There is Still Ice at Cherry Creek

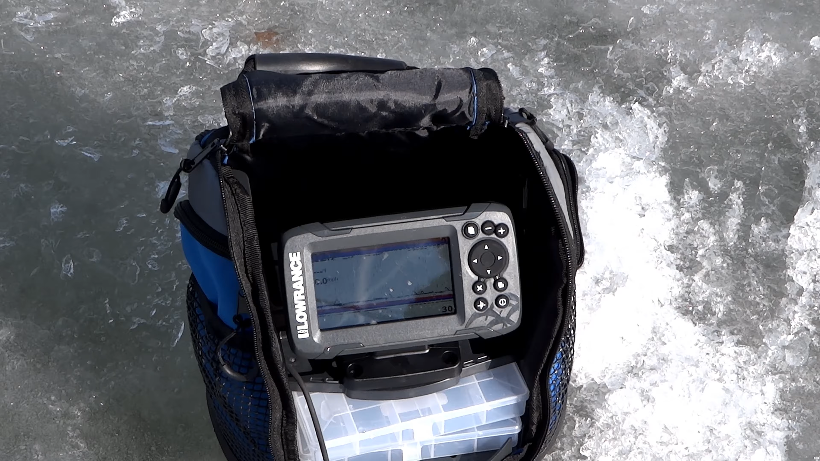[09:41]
It works. Brings it to a different level though, huh? Oh, yeah. It's so much funner. So, pretty cool. There's an idea. You can make your own. I thought I had a disc to be fun.
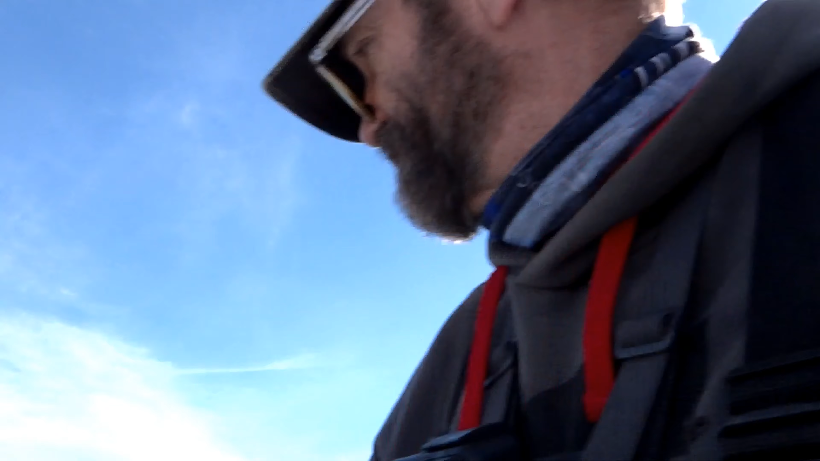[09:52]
Because I already loved it. Yeah, but now you can see the ones down there not biting.
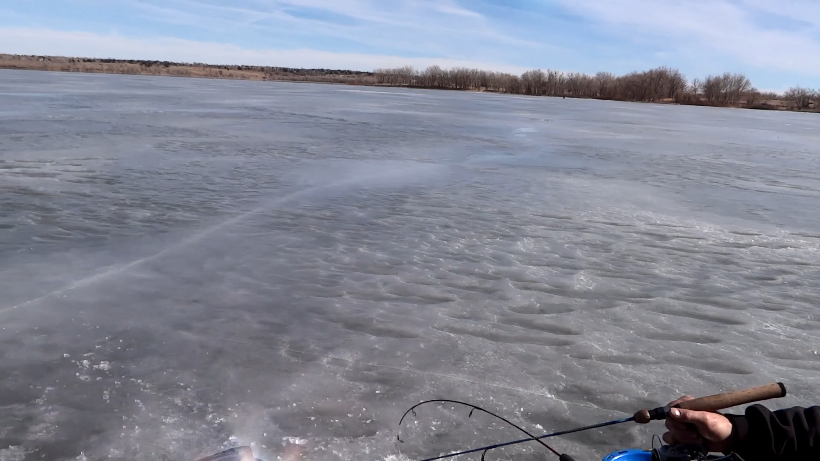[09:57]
That keeps you in your area because you see them. Look at this, folks. Look at them all. That's got to be shad or something. Millions. Yeah, there's so many down there.
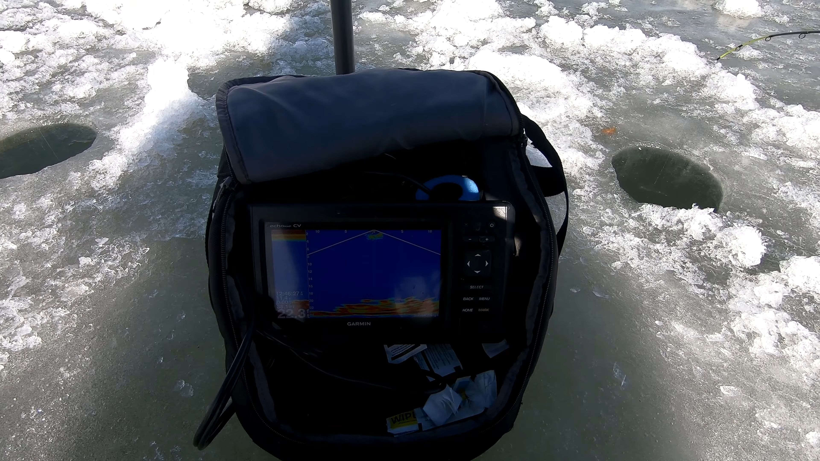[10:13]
Incredible. What the heck is that? That's got to be shad. I caught a walleye.